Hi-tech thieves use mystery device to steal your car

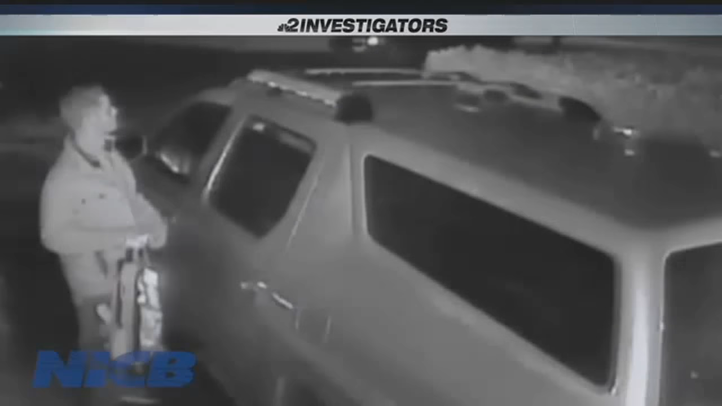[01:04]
breaking into cars with the help of a device that lets them right in.